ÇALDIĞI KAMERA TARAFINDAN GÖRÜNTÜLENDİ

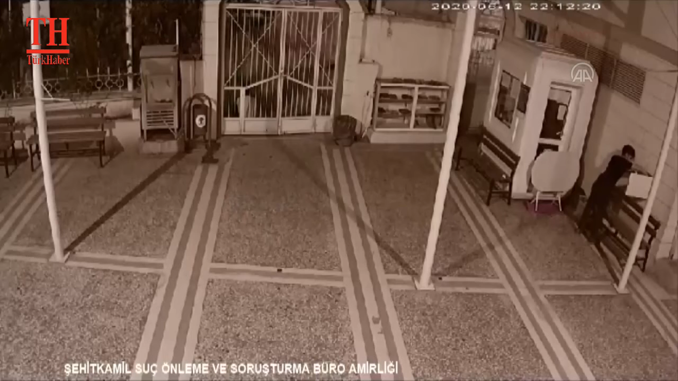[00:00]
Gaziantep'in şehit Kamil ilçesinde camiye giren hırsız, kendisini görüntüleyen güvenlik kamerasını çaldı. Hırsızlık anı çaldığı kameralar tarafından görüntülendi.
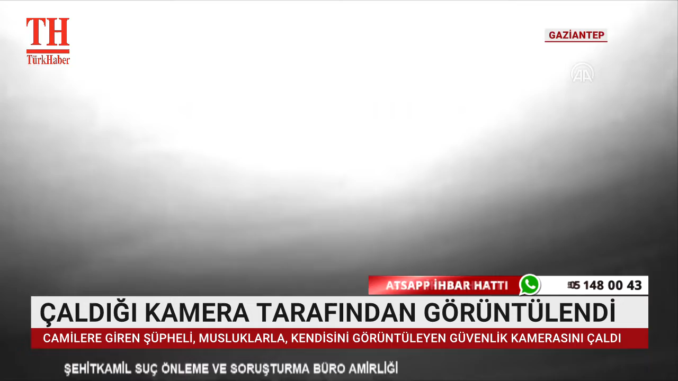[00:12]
İl Emniyet Müdürlüğü'nden yapılan açıklamaya göre, polis ekip 1.
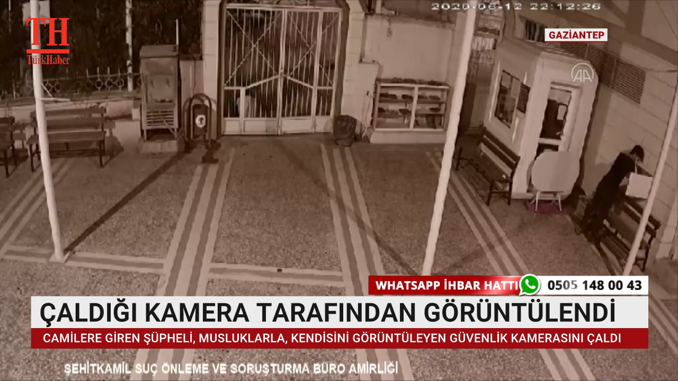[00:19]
Kayaönü mahallesindeki bir camide 22 musluğun ve Selimiye mahallesindeki başka camiden de iki güvenlik kamerasının çalınmasına ilişkin çalışma başlatıldı.
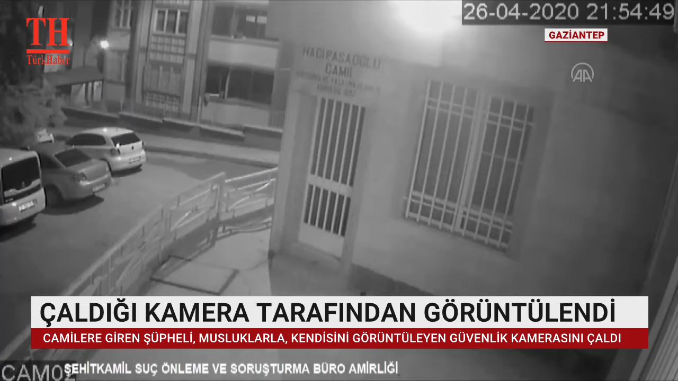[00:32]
Polis ekiplerinin yaptığı araştırma ve incelemenin ardından hırsızlığı gerçekleştirdiği iddiasıyla yakalanan şüpheli tutuklandı. Bu arada camilerde yaşanan hırsızlık anları da güvenlik kameralarına yansıdı. Kayıtlarda camiye giren kişinin su
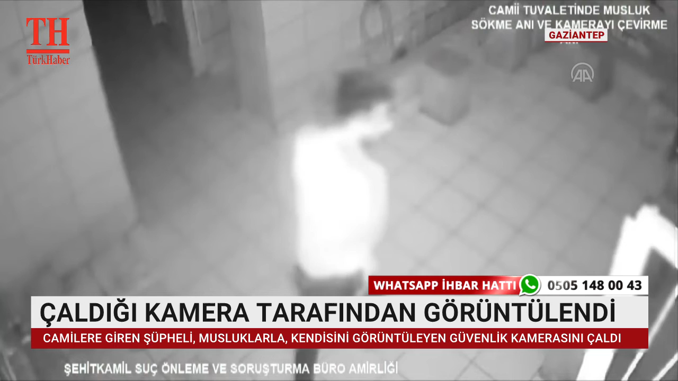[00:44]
vanasının bulunduğu kutunun kilidini kırması ve güvenlik kameralarının çalınması yer alıyor.